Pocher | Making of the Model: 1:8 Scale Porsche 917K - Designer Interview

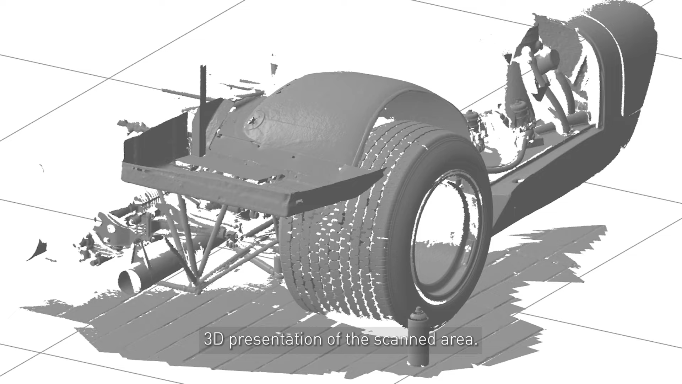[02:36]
LiDAR is pretty commonly used in lots of different applications and you even have similar technology used in autonomous cars.